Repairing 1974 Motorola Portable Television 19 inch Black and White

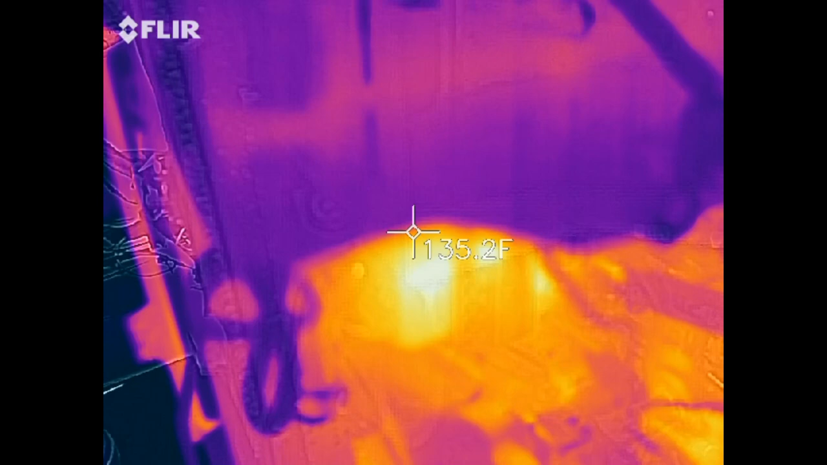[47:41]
On screen: spot 135.2°F
that resistor is cooking that right there is the resistor